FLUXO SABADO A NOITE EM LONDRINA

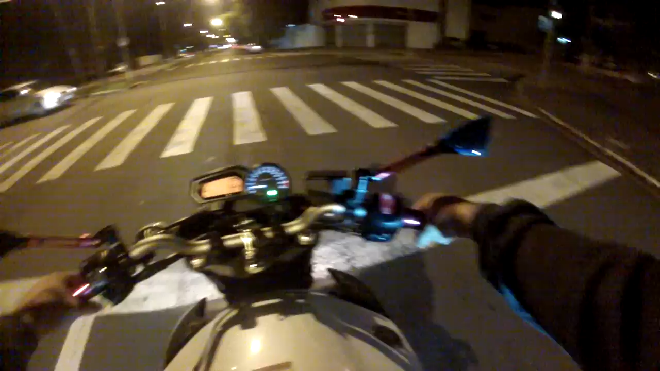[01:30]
Atrás bate doído no olho, mesmo com um retrovisor, um espelho azul que quebra bastante a luz, ainda vem no olho ainda. Tá chegando, é bonito. Saí aqui bem de boa, rapaziada.